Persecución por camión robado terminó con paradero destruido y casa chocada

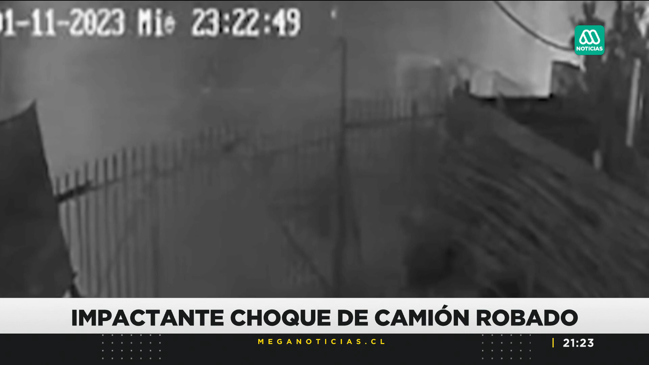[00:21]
Fue un ruido muy fuerte y se veía, no veíamos qué había pasado, sino que salía pura tierra. Así veíamos humo y ya después ya cruzamos y vimos y ahí venían tres patrullas, carabineros, después llegó bomberos.